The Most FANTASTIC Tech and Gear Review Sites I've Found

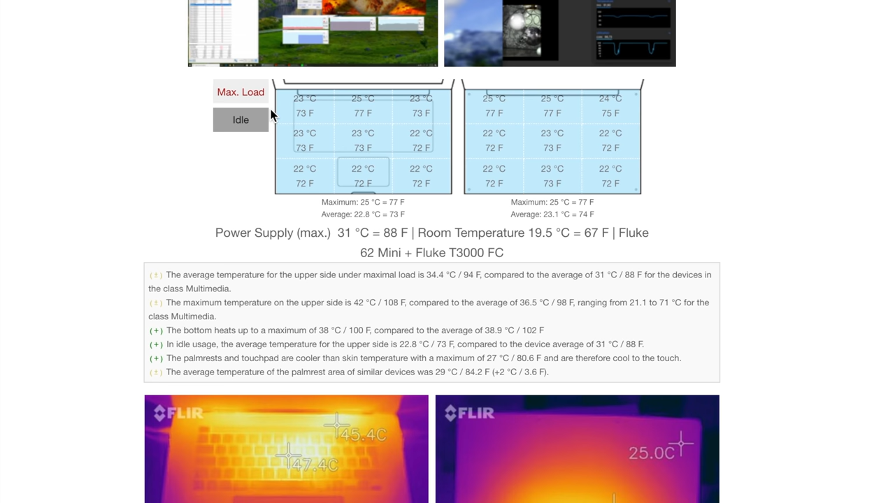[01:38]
It gets down to how hot each section of a laptop is under heavy load.